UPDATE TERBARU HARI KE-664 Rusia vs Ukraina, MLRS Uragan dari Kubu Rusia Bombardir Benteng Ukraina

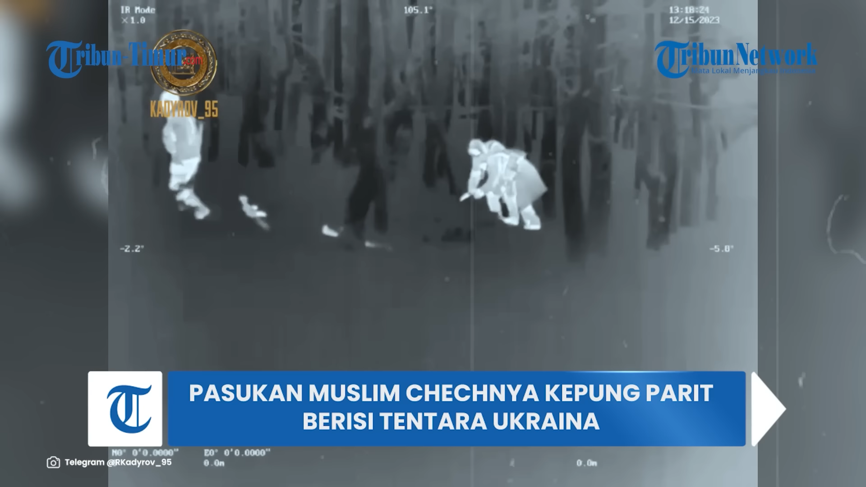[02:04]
Dalam keterangan unggahan disebutkan kelompok penyerangan pasukan khusus Chechnya secara efektif menghancurkan benteng Ukraina. Mereka mengklaim berhasil mendeteksi pergerakan tentara Ukraina dengan bantuan drone dan kamera pengintai. Kehadiran pesawat pengintai udara juga terkonfirmasi
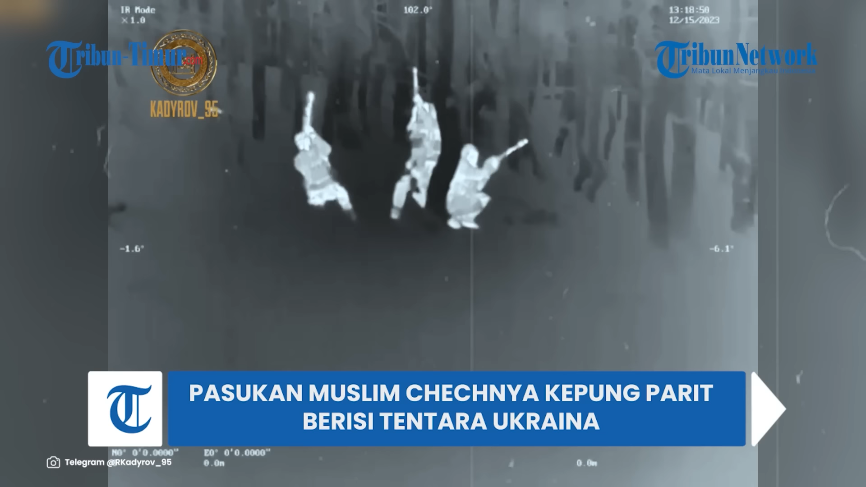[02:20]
dari cara personel militer Angkatan Bersenjata Ukraina menembak ke langit. Rupanya mereka mengira ini akan membantu menyembunyikan posisinya, tapi seperti yang kita lihat itu tidak membantu, klaim pasukan Chechnya.
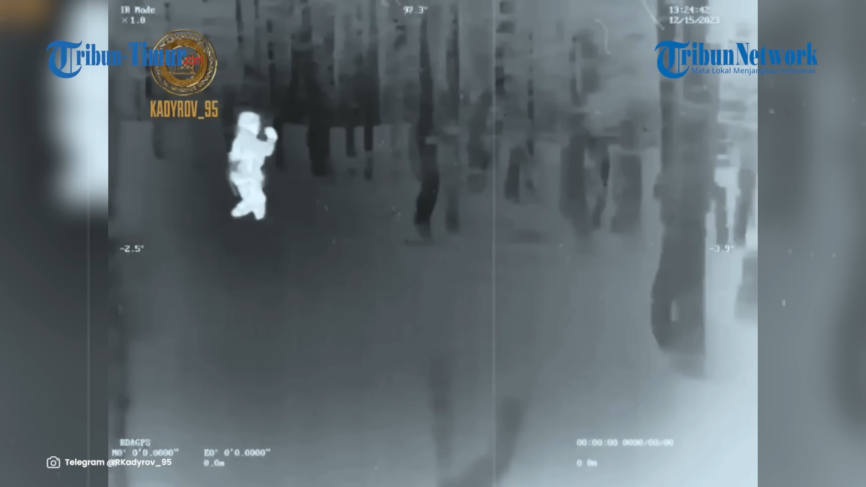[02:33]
Hasil dari operasi singkat ini adalah 3 prajurit Ukraina dieliminir di dalam bentengnya.